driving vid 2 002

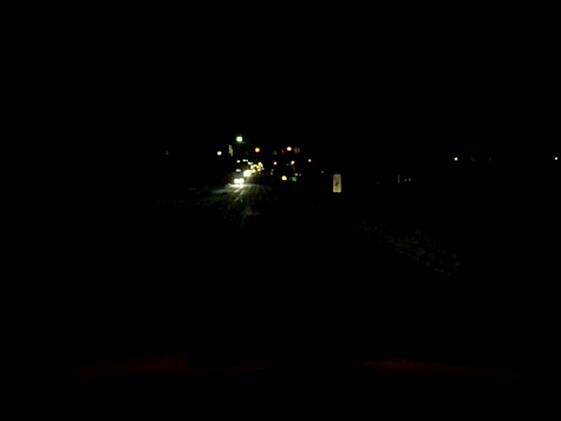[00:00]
Alright, we're going through Hudsonville, here is my hometown. This road is all ice. I had started my camera earlier, but the battery went dead, so... That didn't take... I just decided to put it on. Just going through here, I don't know why. That nail board is going in the background.
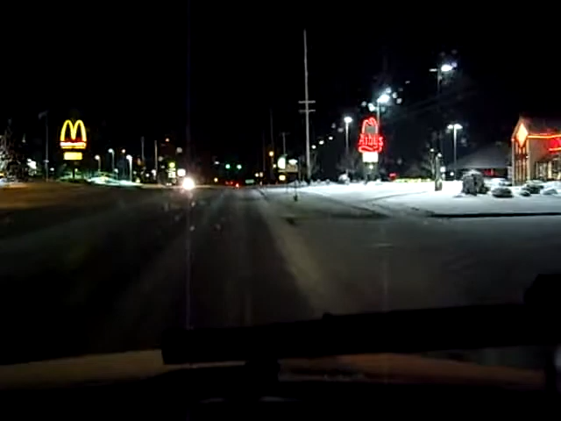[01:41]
Yeah, see the back end's kicking out on me here. I'm gonna get on this snow here. Make sure I can get up the hill.
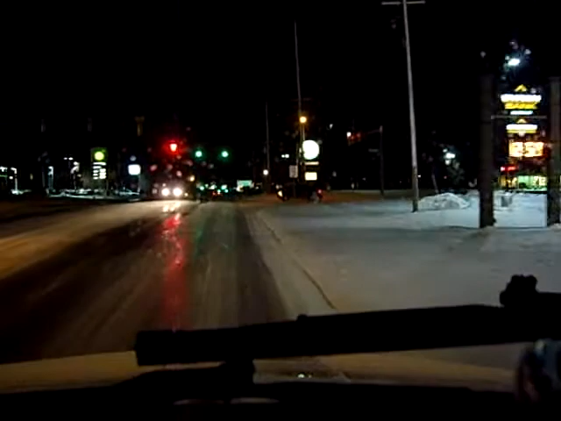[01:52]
I'm glad this guy decided not to turn in front of me. Thank you. I appreciate it. I will say they did look a little mumbry. If you'd let your kids up, they certainly... The coyotes would've eaten your kids. The back brake... Uh... Trailer brake slacked up there. The dingo ate my baby. The dingo ate your baby. So, uh... Ben. Sam's gonna put the nude on.